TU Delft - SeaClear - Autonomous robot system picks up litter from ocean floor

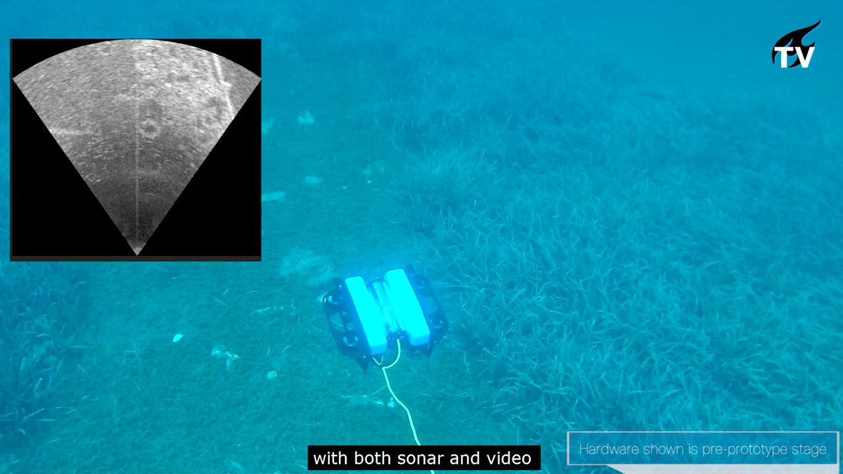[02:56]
The observation underwater robot is equipped with both sonar and video and in some places the video can be used in an excellent way.